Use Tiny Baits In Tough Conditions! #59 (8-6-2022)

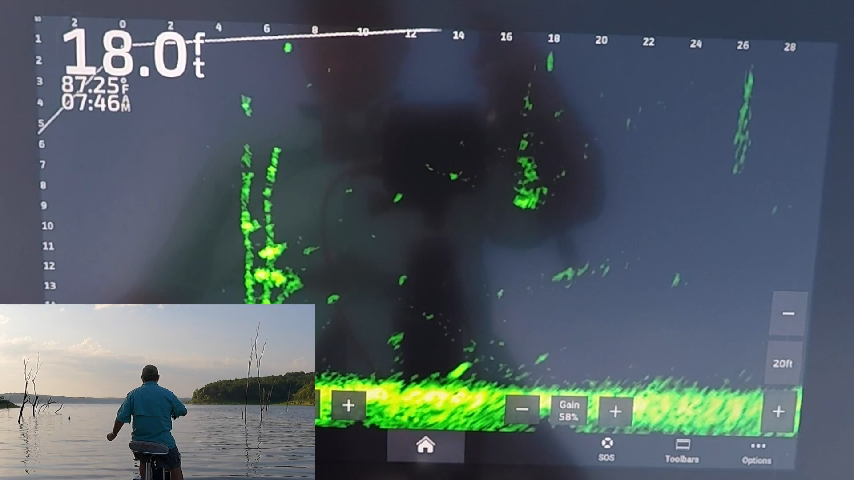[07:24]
On screen: depth 18.0 ft, water 87.25°F
Come on. Got him followed all the way to the surface, but not hit it.
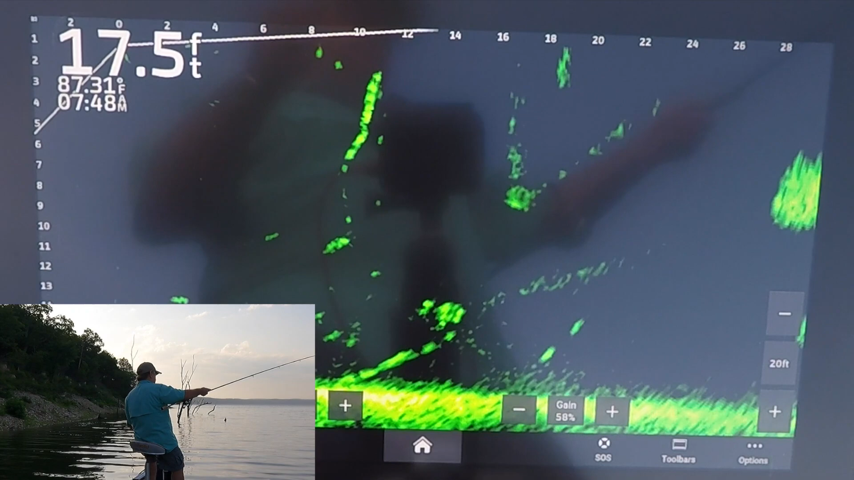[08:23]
On screen: depth 17.5 ft
Boy, they're just messing with it. They mouth it. They don't want to eat it.
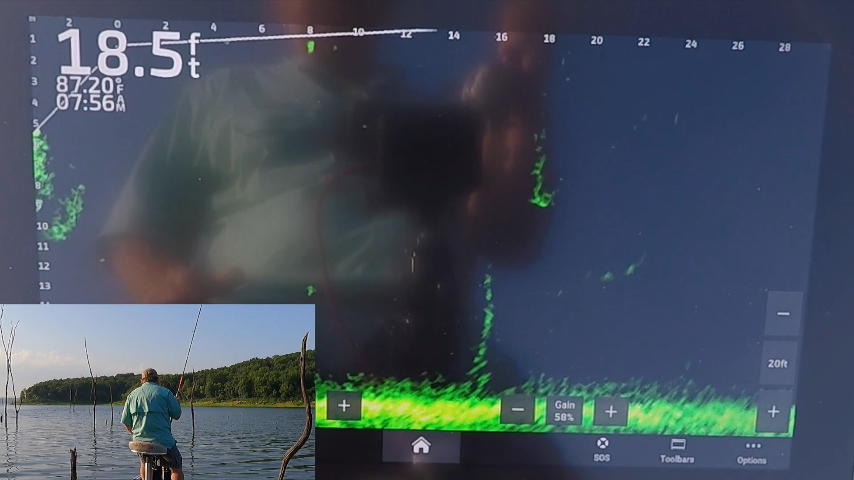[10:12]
On screen: depth 18.5 ft
No wonder you can't get them to bite a jig. Why would they? Lordy. There's one I like over there.
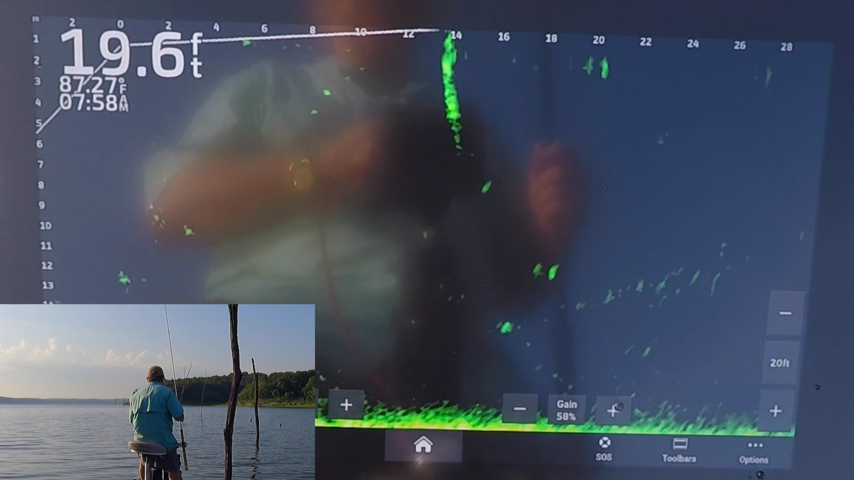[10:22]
On screen: depth 19.6 ft
That limb coming off to the right.
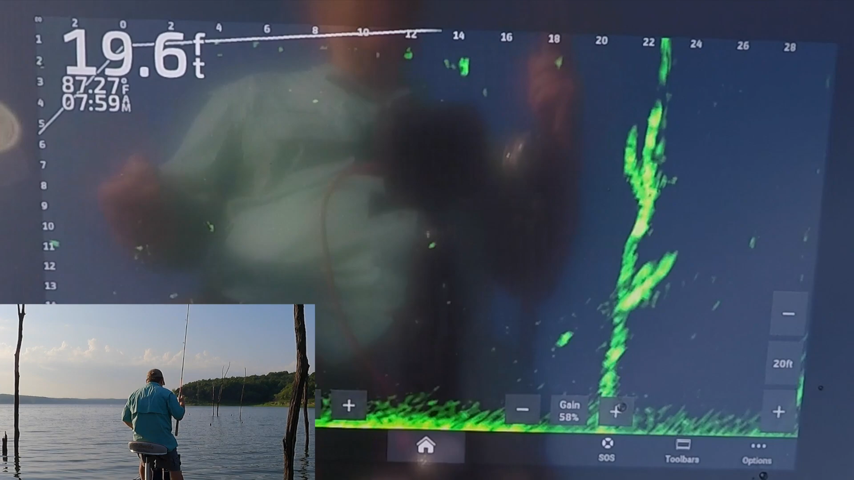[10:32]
On screen: depth 19.6 ft
Some fish out there.
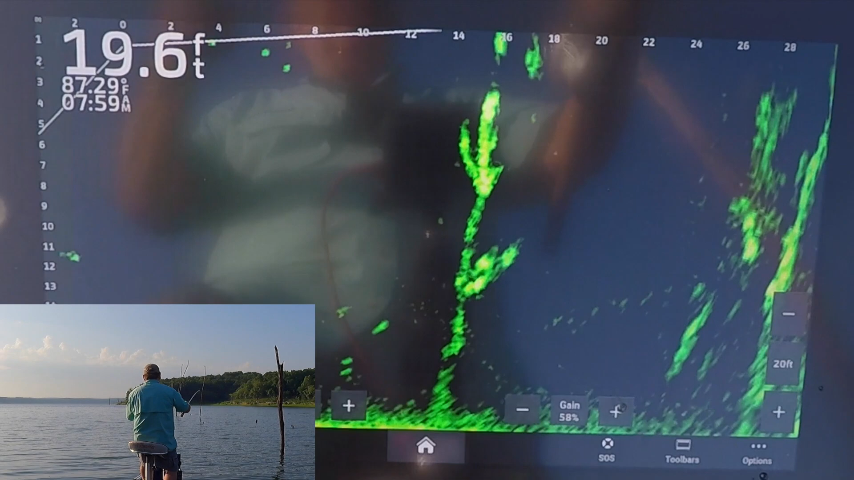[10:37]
On screen: depth 19.6 ft
Now the question is, can I make them bite?
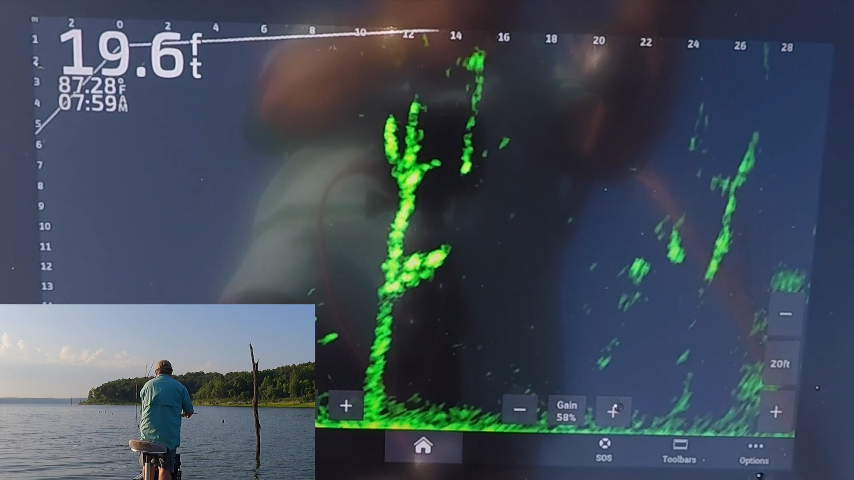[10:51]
On screen: depth 19.6 ft
Oh, there he came, got it.
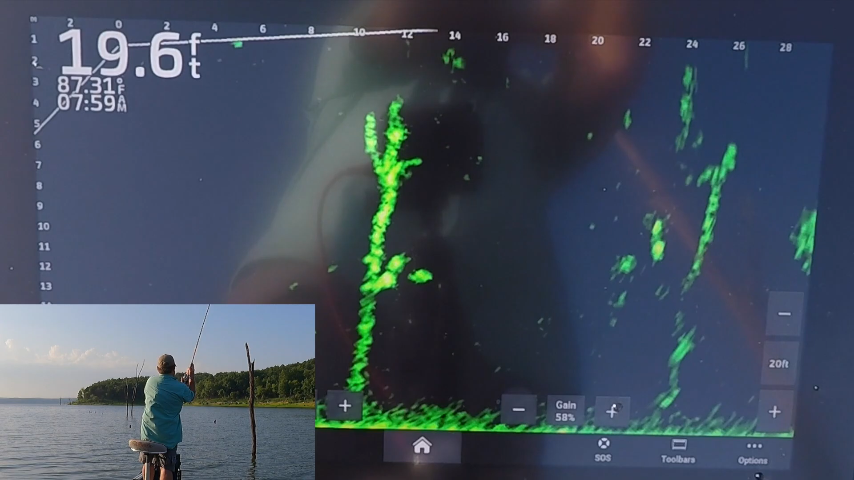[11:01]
On screen: depth 19.6 ft, water 87.31°F
Yeah, that's a good fish there.
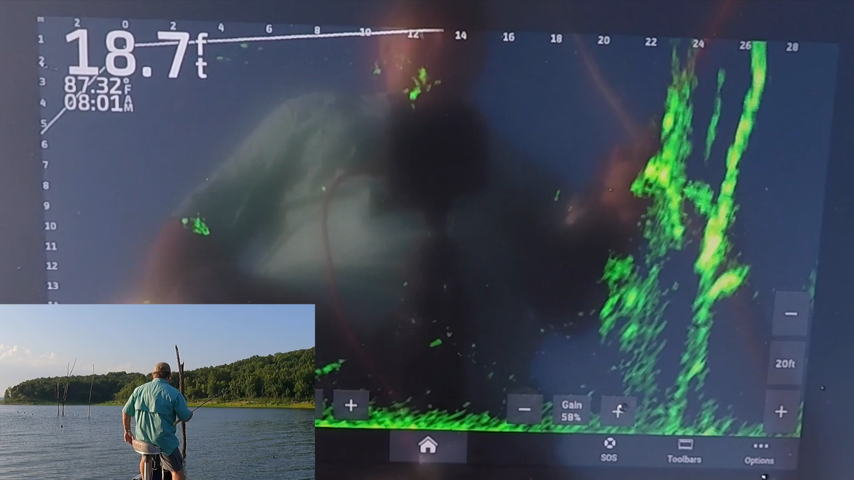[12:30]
On screen: depth 18.7 ft, water 87.32°F
Right there, they're still there. I haven't moved, kind of hung, that's good.
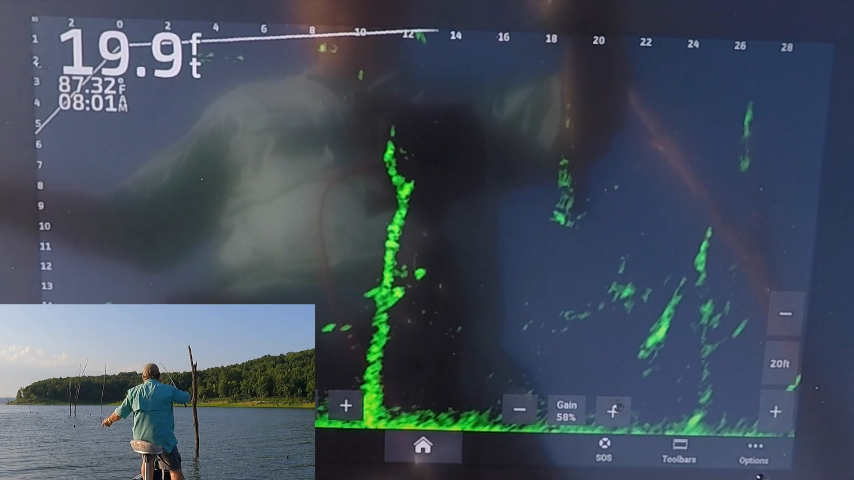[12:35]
On screen: depth 19.9 ft
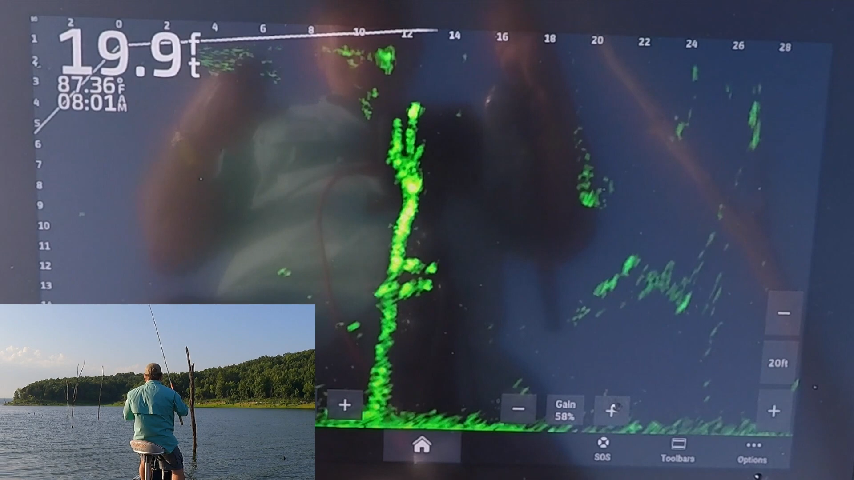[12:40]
On screen: depth 19.9 ft, water 87.36°F
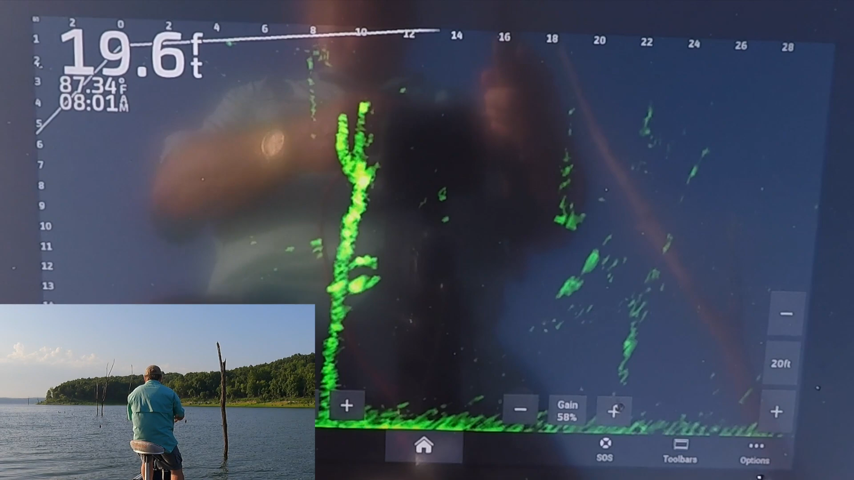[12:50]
On screen: depth 19.6 ft, water 87.34°F
There. Oh yeah, man, he came and got it too. Yeah, now we can keep that one.